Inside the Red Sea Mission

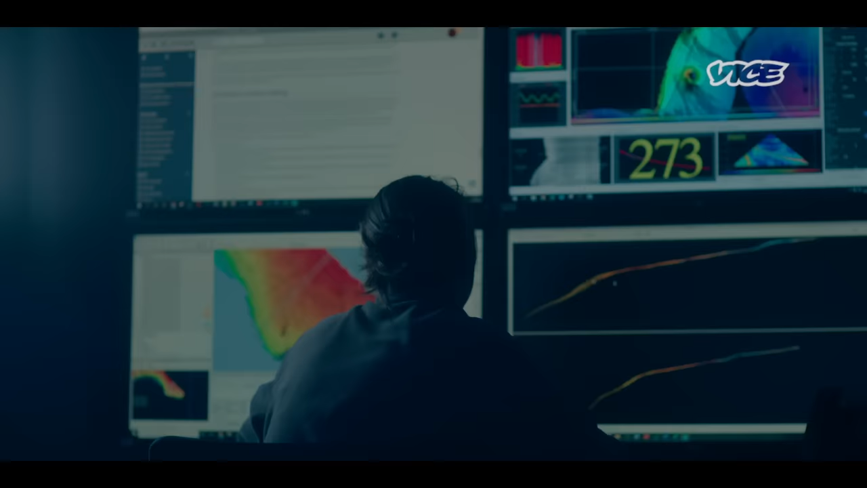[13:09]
I can show you which part we did.
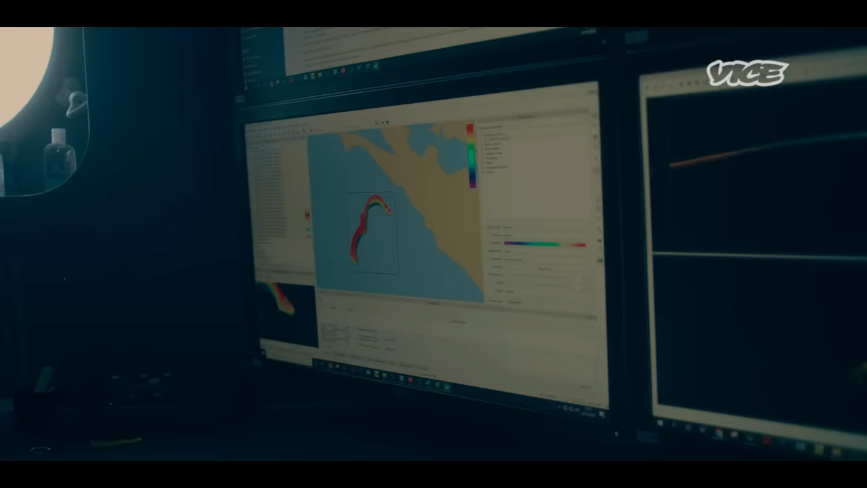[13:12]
This was the mapping area that we got with the Metal Shark, and it kind of comes right up to a shallow reef area.
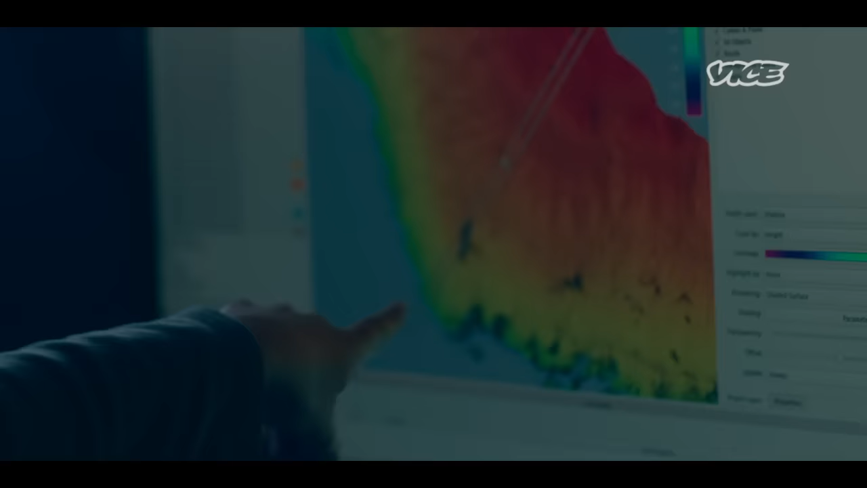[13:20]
We do several parallel transects, and so each color here represents a different line.
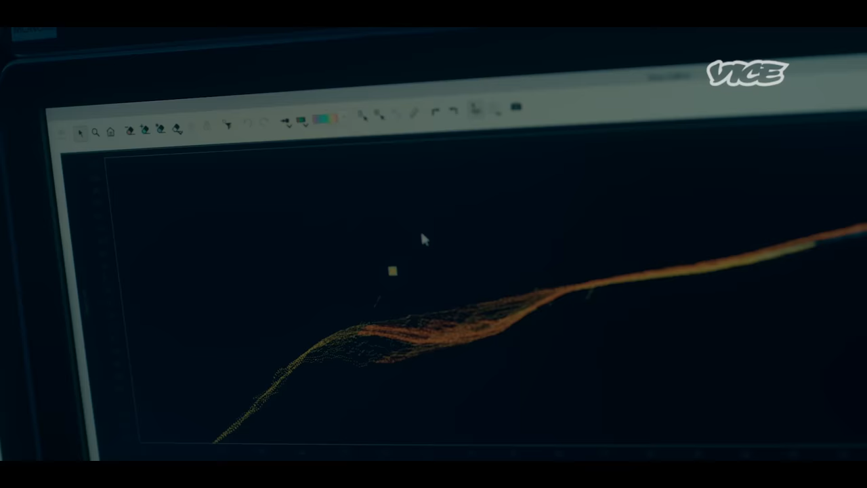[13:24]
So you can see here there's like quite good overlap between the different colors, which means, you know, we basically got the same feature twice,
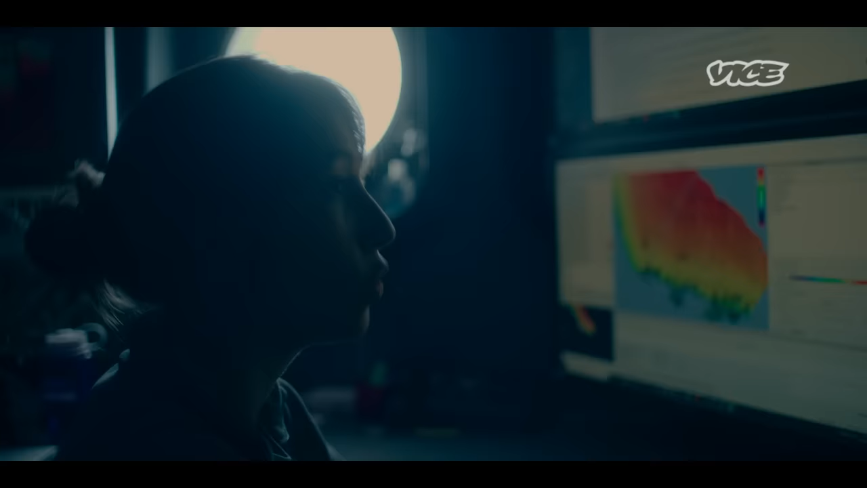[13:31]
which we can pretty confidently say that that is probably accurate.
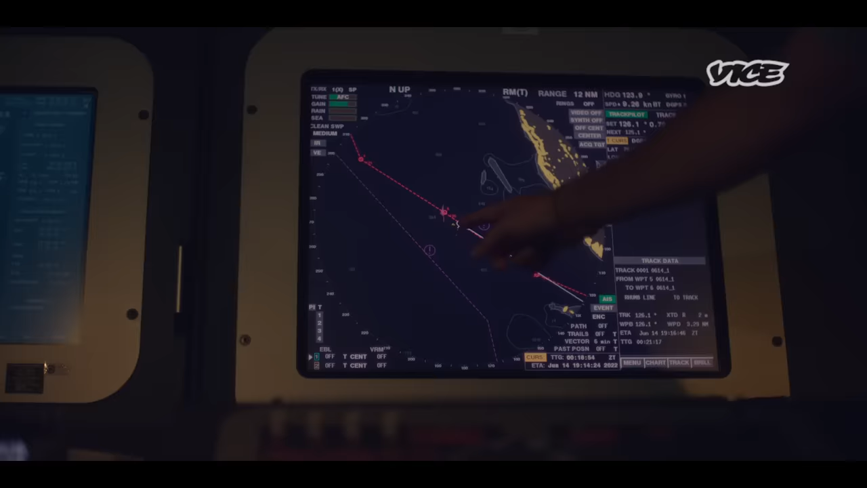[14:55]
This is us right in the middle here, and coastline over here, the distance here. So we've got the echoes all along the side. That's from the radar showing us that coast. Turn them off. So that's the chart there showing that the coast is around this area, and then we turn our radar up, and then we can actually see confirm, yes, that is land there. around this area.
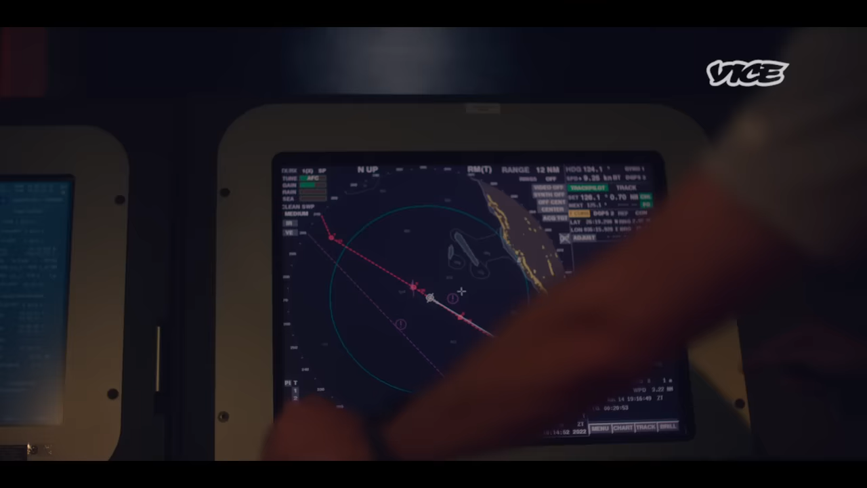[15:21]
All of these ships are using the same chart survey. And yeah, some of them is literally from like the 1800s.